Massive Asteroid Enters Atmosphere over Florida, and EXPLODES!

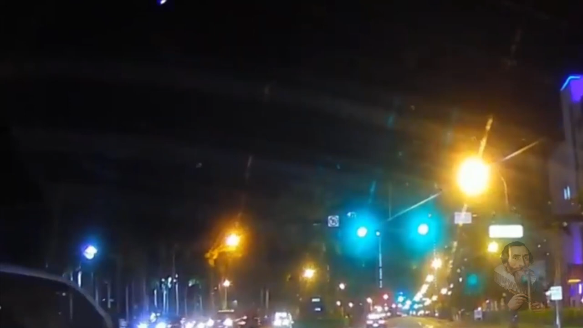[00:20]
Skies from Jacksonville to Miami were lit up by a rare fireball late Monday, and this prompted calls to the National Weather Service and more than 200 reports to the American Meteor Society.
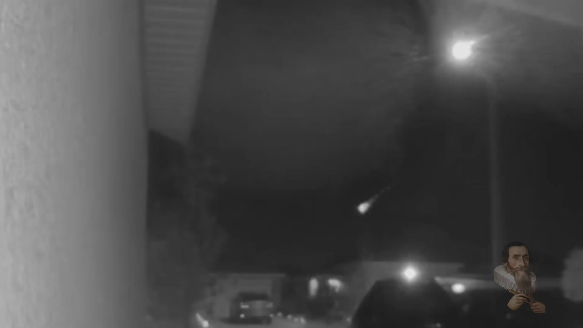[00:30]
The light show, which included a long fiery tail and a bright explosion at the end, occurred at approximately 10.16 pm Eastern Daylight Time.